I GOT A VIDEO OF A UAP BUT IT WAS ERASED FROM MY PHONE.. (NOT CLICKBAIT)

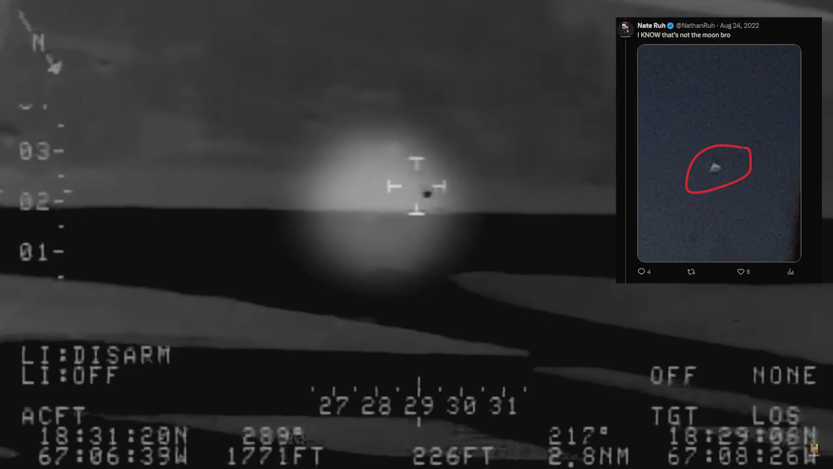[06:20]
Let's take a closer look. It appears to be a metallic sphere moving fairly quickly around the airport.